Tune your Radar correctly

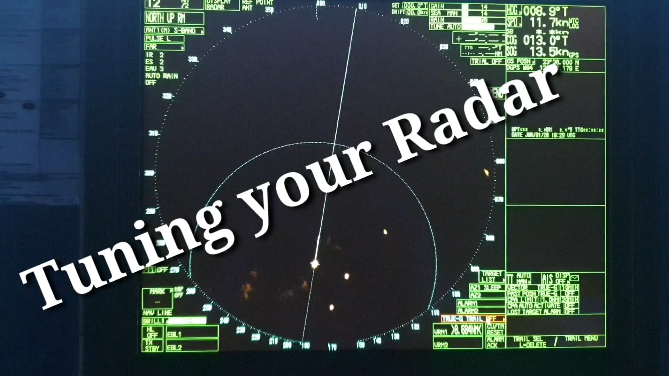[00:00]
Today we will see how to tune the radar correctly when there is rains and there is lot of clutter on the radar. Now you can see a clear picture and four
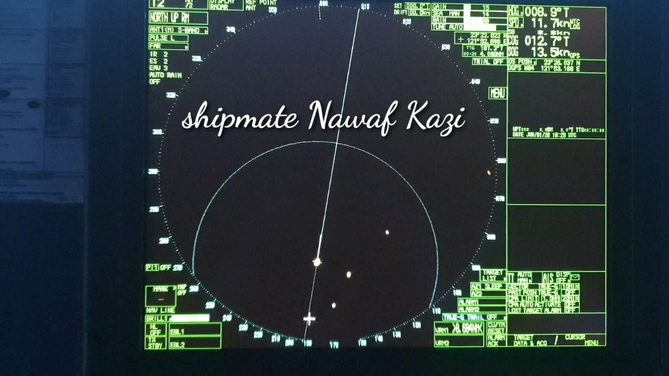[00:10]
radar targets which can be easily acquired and there is no confusion and no clutter at all. The gain sea and rain clutter settings of your radar can be seen in this window.
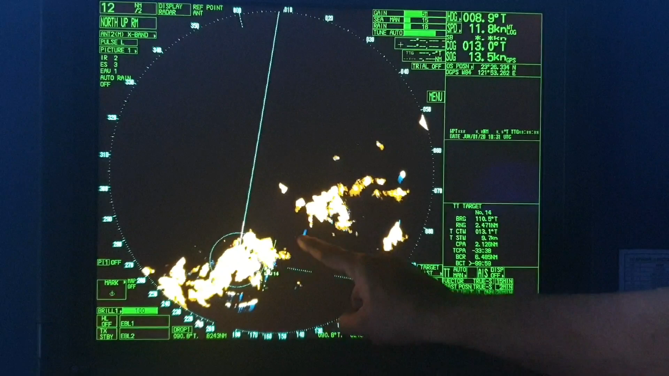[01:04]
If they hide behind this cloud cover you might miss them and it is a disaster. So let us see now how we gonna tune our radar and make it effective so that there is no clutter of the rain and sea.
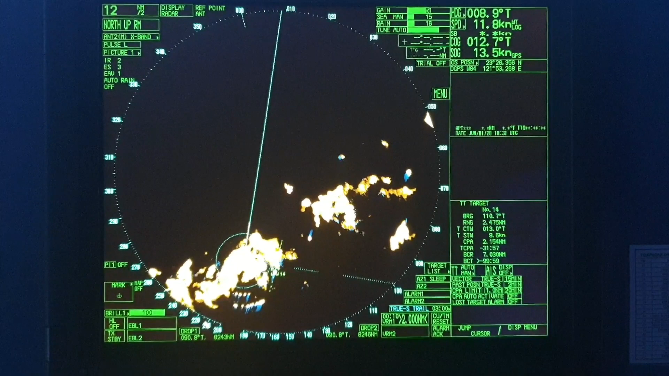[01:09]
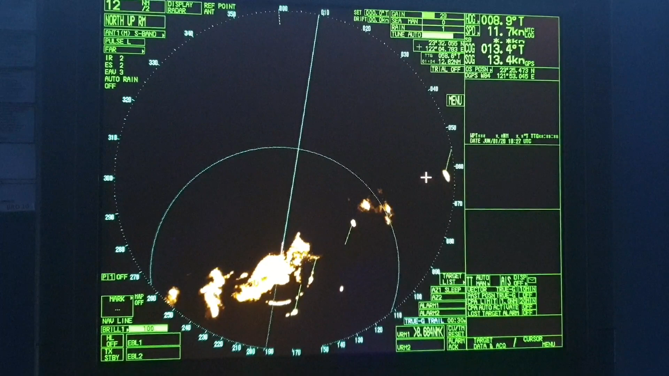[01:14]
To begin with first we will make
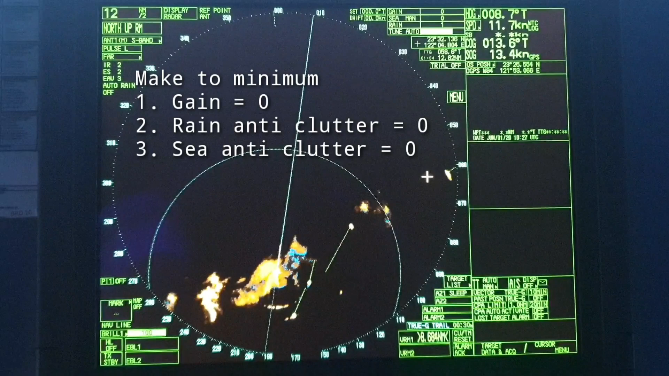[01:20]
gain rain anti-clutter and sea anti-clutter to minimum make all the values zero. As you make those zero you can see that the radar image is diminishing.
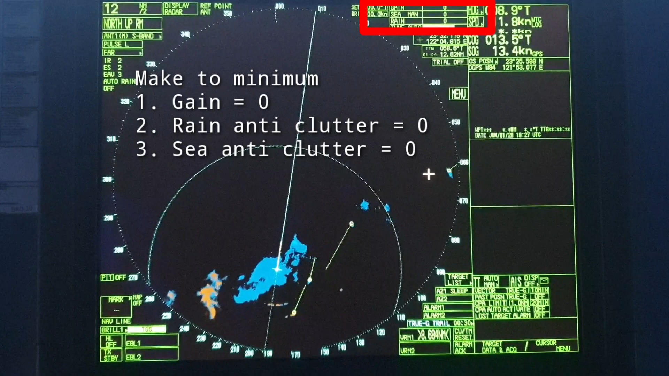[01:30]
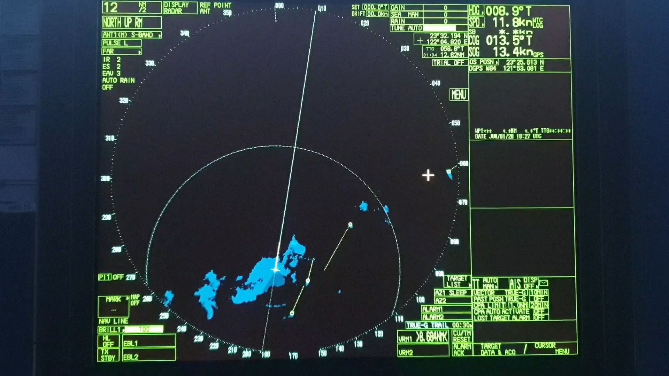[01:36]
Slowly slowly the radar image is diminishing and also the targets are diminishing.
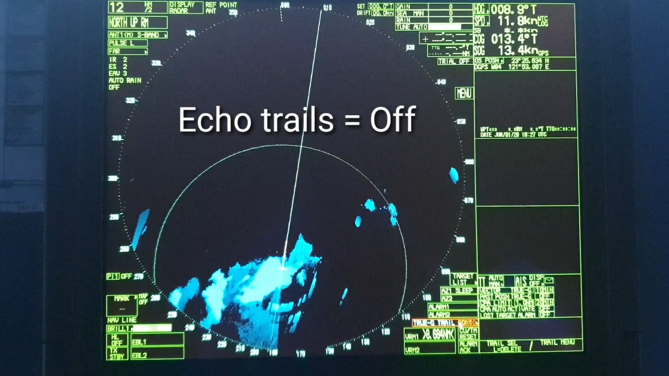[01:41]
Switch off your eco trails and you will see a clean radar without any targets or without any clutter. Now start increasing the gain slowly and keep monitoring the radar.
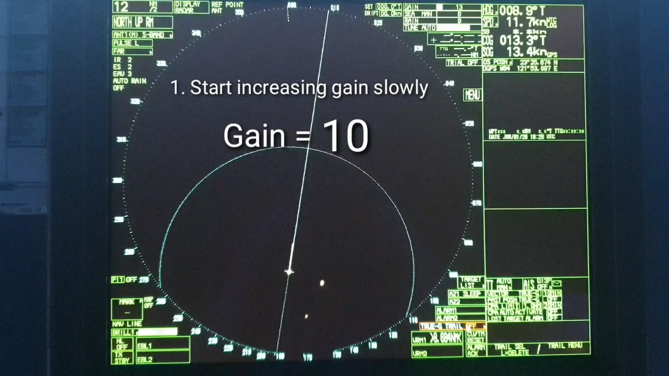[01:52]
As you increase the gain you
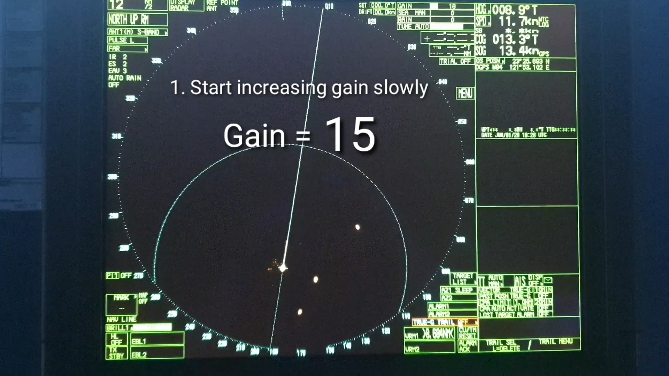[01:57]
will see the targets on the radar screen and at certain point of time when the
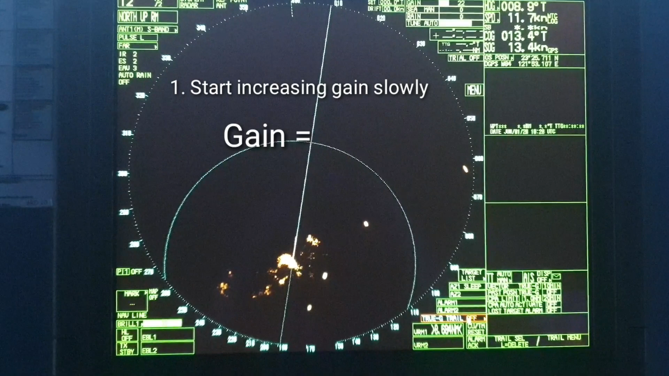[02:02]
targets have a good strength you can see some clutter because of the rain.
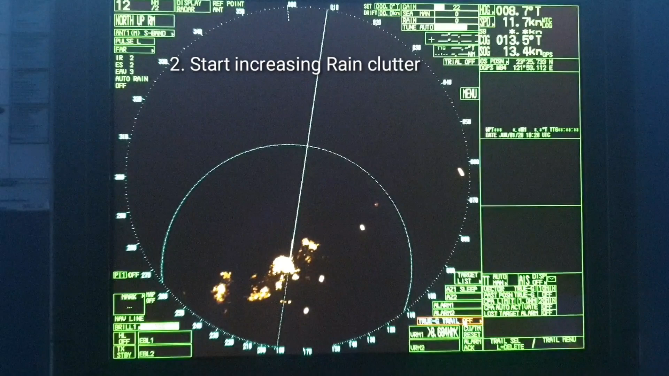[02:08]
Now start increasing the rain clutter very slowly and as you increase the rain clutter you will observe that the strength of the echoes start diminishing. The radar targets also start diminishing and the clutter strength also starts diminishing. As you increase the rain anti-clutter more and more you can easily see that the clutter and the echoes strength starts reducing.
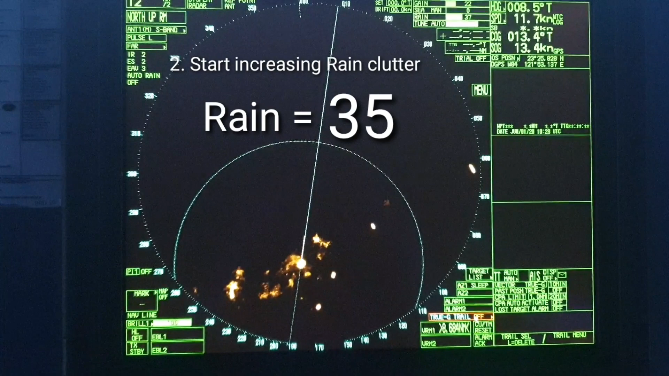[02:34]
We need to find a correct balance wherein we can see the targets and not get confused by the echoes.
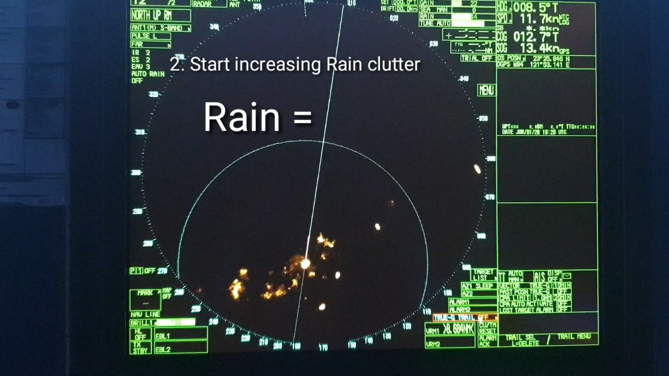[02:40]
When we reach close to 50 we see that the rain anti-clutter is no more working and the echoes are no more diminishing. Now we start increasing the sea clutter. As we increase the sea clutter the echoes start diminishing further more.
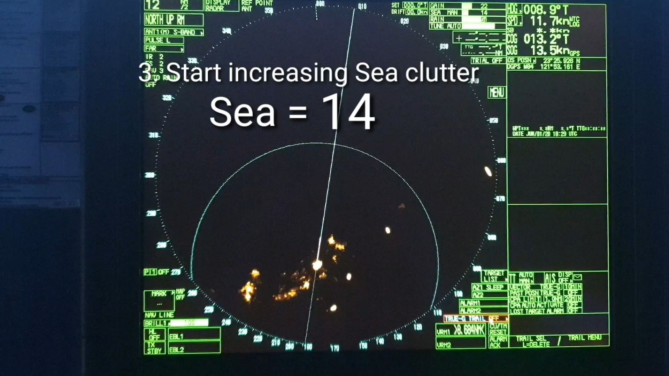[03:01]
When they stop diminishing we stop increasing the sea clutter. Then the next step would be to start reducing the gain.
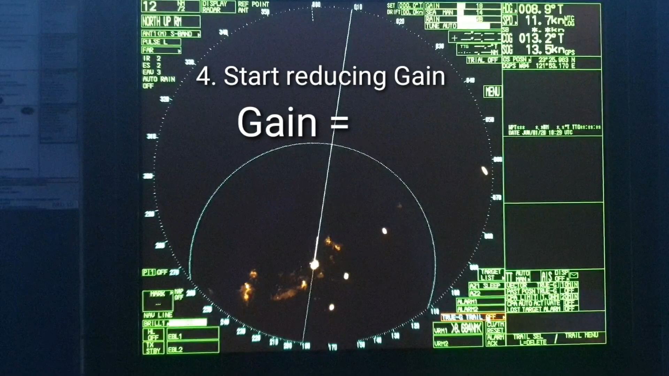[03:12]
Do it very carefully and reduce the gain in such a way that your radar target's echo is good enough on the screen and the false echoes are diminishing.
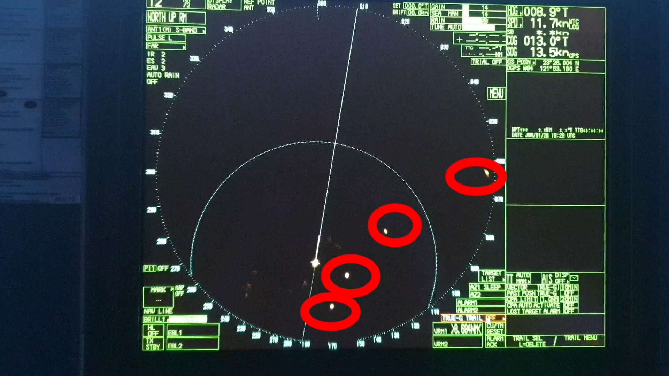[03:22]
When you find a balance you can see that all the four targets are still visible on the radar and there are no any other false echoes because of the rain or clouds.